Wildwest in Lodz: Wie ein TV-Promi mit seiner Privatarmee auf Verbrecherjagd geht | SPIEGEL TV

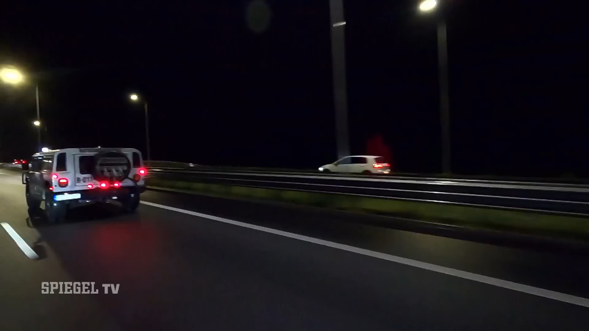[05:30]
Es ist schon dunkel, als der Konvoi am Zielort ankommt.
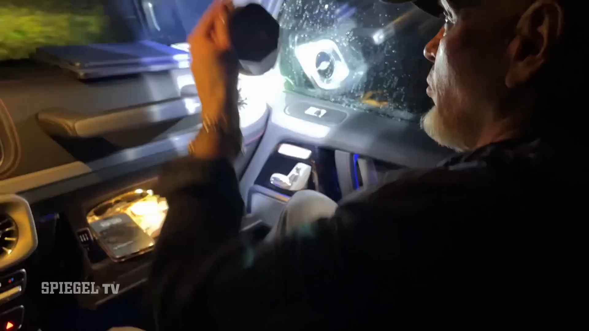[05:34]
Damit das alles wie ein Polizeieinsatz aussieht, knipst der Detektiv seine Blaulichtlampe an. Dumm nur, dass die echten Ermittler etwas dagegen haben.
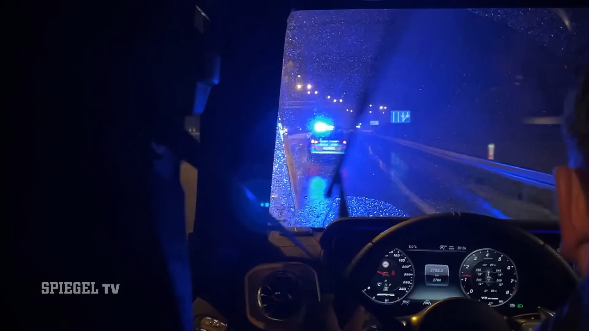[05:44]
Bevor die Mörderjagd weitergehen kann, werden Rudkowski und seine Panzerfahrzeuge zum Anhalten gezwungen.
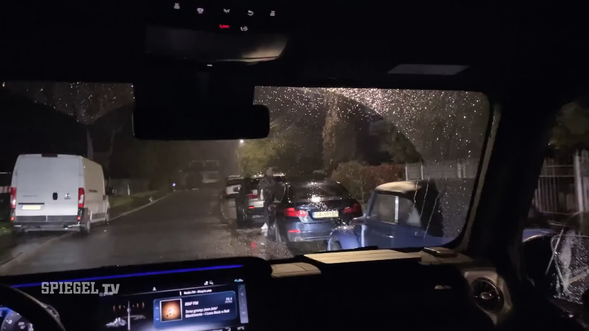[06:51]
Inzwischen ist die Schauspieltruppe in der Nähe des Tatorts angekommen. Ein Informant hat einen Tipp gegeben.